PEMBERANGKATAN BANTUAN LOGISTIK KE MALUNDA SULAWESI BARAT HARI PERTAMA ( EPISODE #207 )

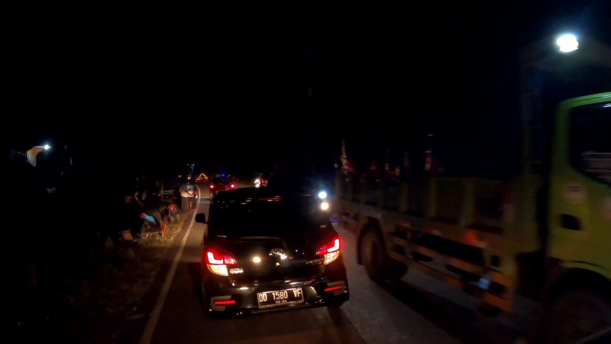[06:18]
Saat malam tiba, di sepanjang jalan saya melihat tenda-tenda pengungsian.